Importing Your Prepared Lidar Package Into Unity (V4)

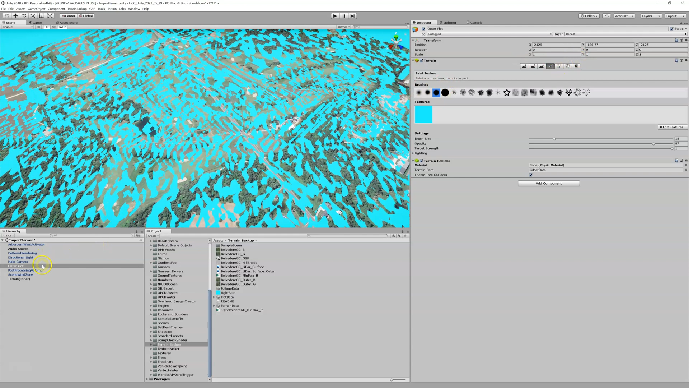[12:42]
so what i'm going to do here is i'm going to highlight my outer i'm going to come up here to y which is essentially my up and down and i can highlight the y and you see i get these little arrows up here the left right arrows and i can start dragging this and you can see